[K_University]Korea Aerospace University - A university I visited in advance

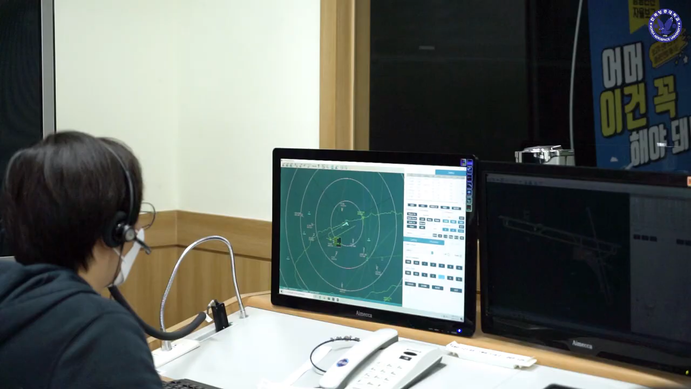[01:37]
과학관 3층에는 항공교통 전공 학생들이 실습을 진행하는 항공교통관제교육원의 오이관제 실습실이 위치해 있습니다.
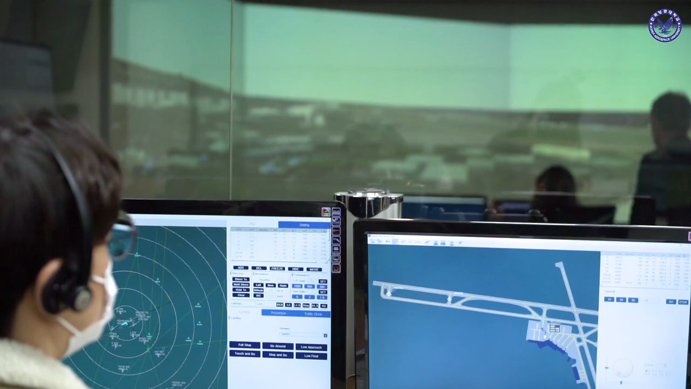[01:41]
항공교통관제교육원은 국내 최초이자 최고의 항공교통관제사 전문 교육기관으로 모의관제 실습실에서는 첨단 모의관제 정비를 통한 관제 실습을 진행합니다.